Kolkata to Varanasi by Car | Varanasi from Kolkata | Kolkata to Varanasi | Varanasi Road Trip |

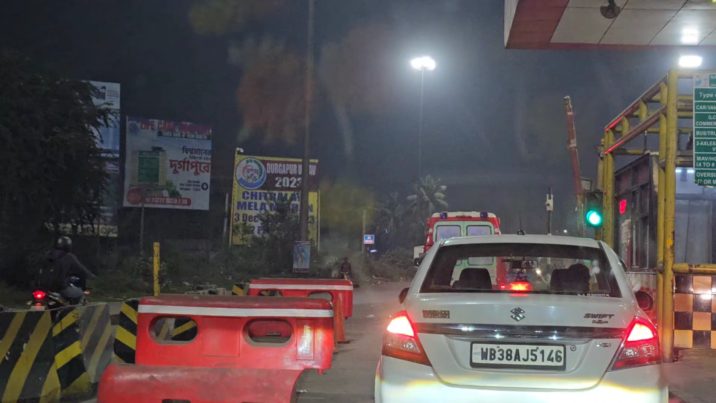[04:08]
This is just before we reach Durgapur. Guys we are crossing Asansur
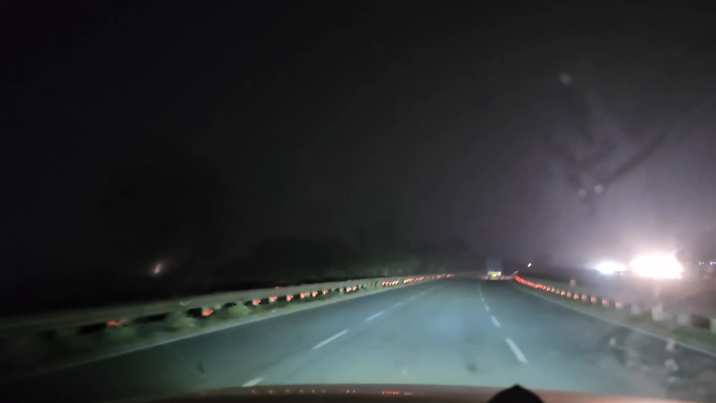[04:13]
and as I said post Panagar there is no diversion and it is a six lane expressway. You can see and the road condition is also good.
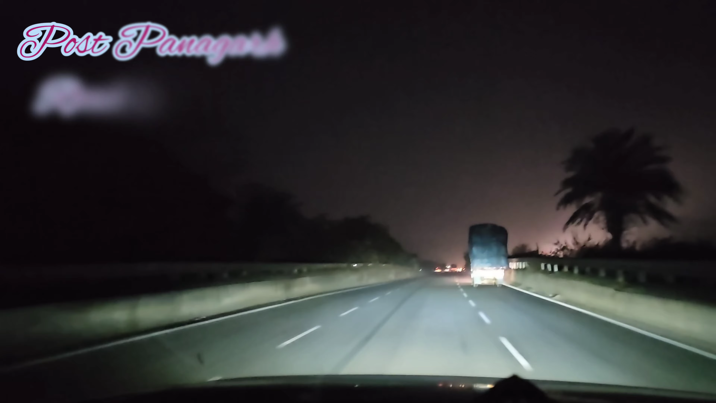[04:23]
Guys we are approaching our
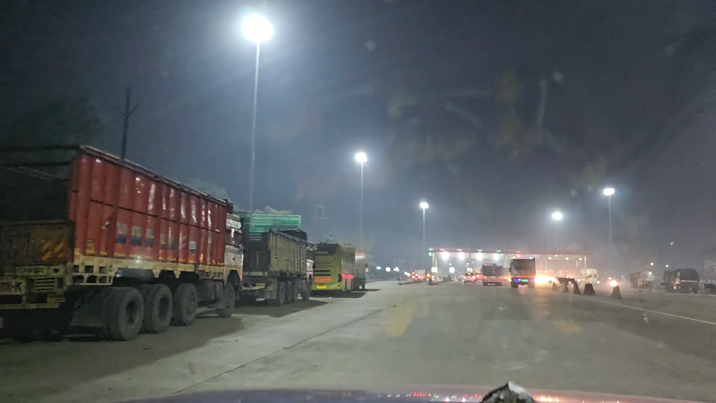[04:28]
fourth toll plaza for the day which is Mython toll plaza
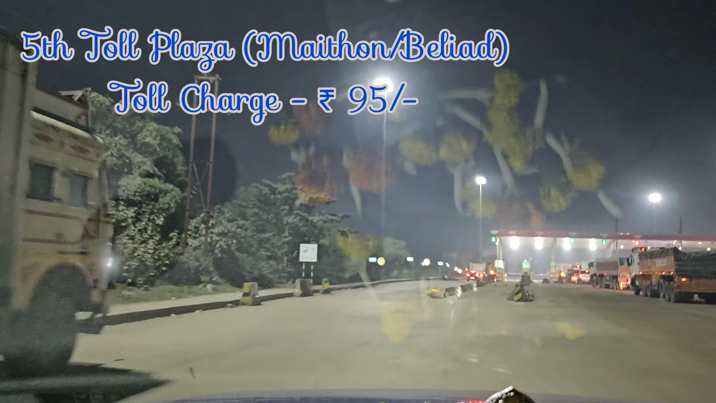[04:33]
and the toll rate is 95 rupees. This is Dhanbad entry.
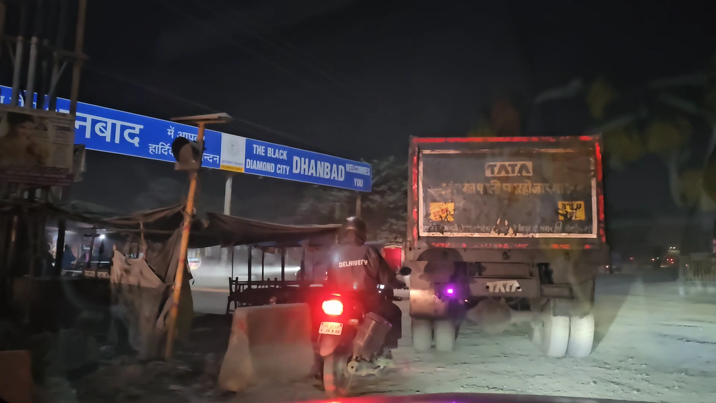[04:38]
You can see the black diamond city.
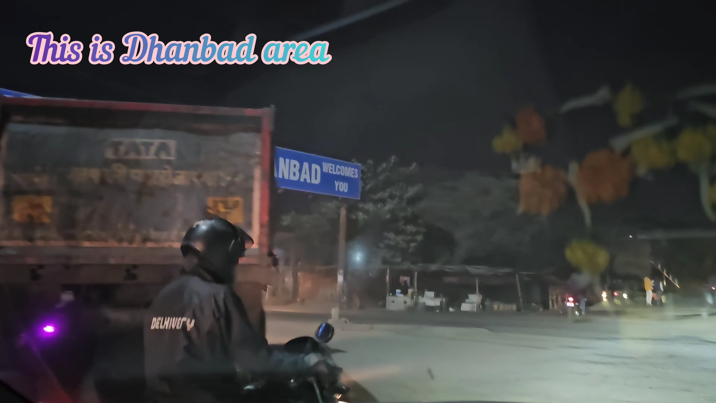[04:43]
And we are not stopping in Dhanbad. We are moving towards our destination for today. Once we crossed the Dhanbad city you guys can see what a beautiful six lane expressway.
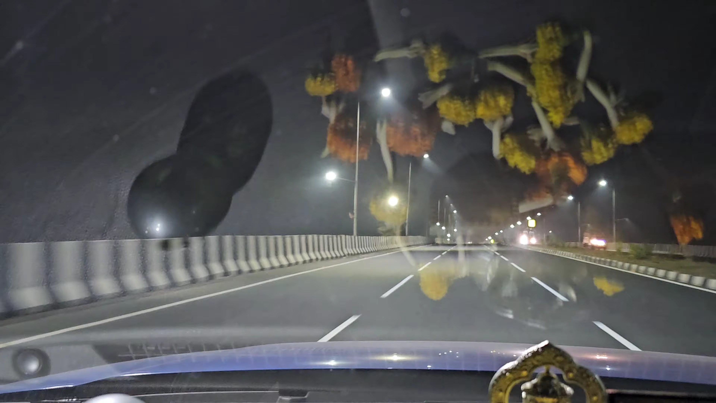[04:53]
It has been made by the government of India. I mean driving on this road is just like cakewalk. But one thing we will make sure that we will be staying in Jharkhand only. We are not entering Bihar today because the road condition is Bihar is not that up to the mark.